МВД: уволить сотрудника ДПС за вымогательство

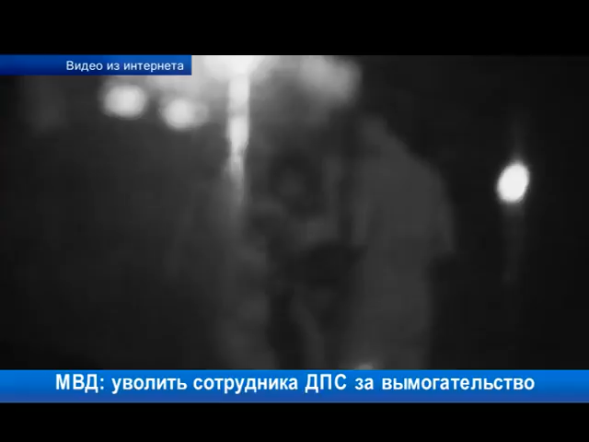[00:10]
На кадрах видно, что у водителя надет микрофон, а пассажир на заднем сидении держит в руках камеру ночного видения. На требования сотрудника ДПС предъявить документы водитель ответил, что он их забыл в барсетке.